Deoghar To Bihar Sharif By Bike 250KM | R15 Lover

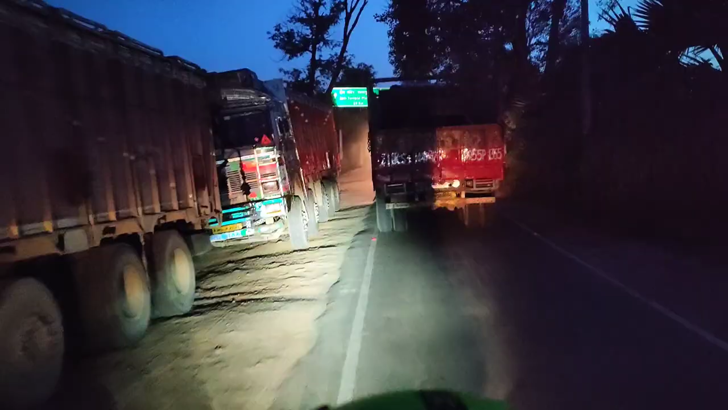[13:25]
तो यार अपना मुंगेर से जमूई की तरफ जा
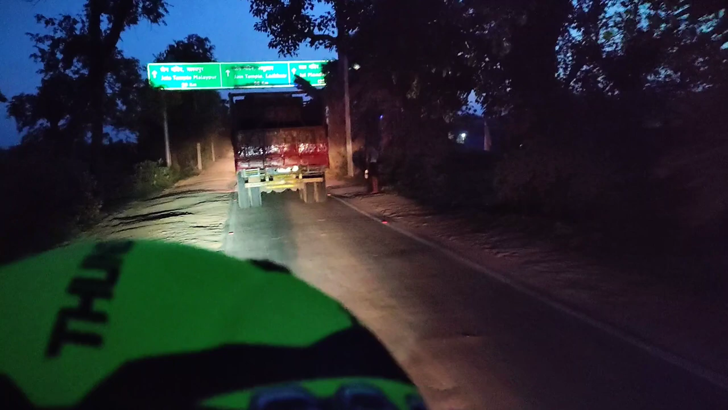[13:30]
रहे हैं और यह रोड बहुत खतनाग है सिंगल रोड है और लगवाद
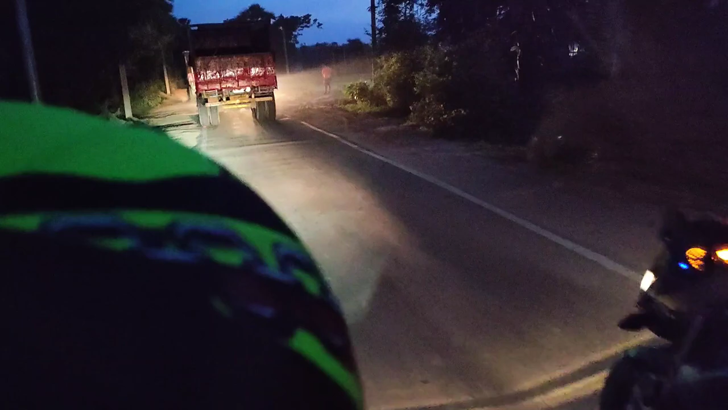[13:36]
10 किलो मेटर अपना पहाड़ी एरिया है उसको जंगल जंग इसको जंगल बोलते हूं उसको क्रॉस करना पता और वह
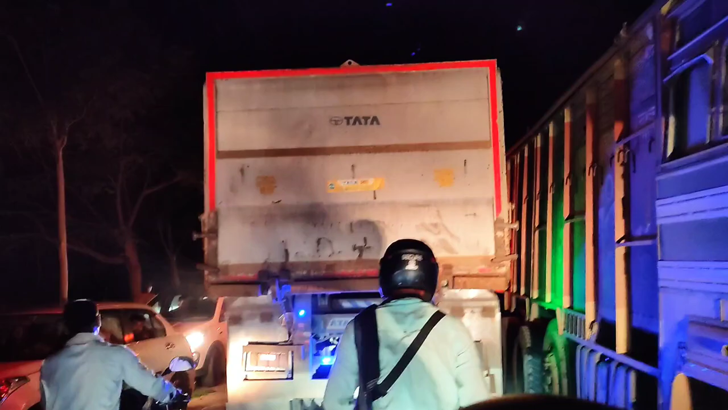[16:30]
जाने पर पता लेगा तो बहुत भारी जाम है दोनों तरफ से दो तरफ जो थारपा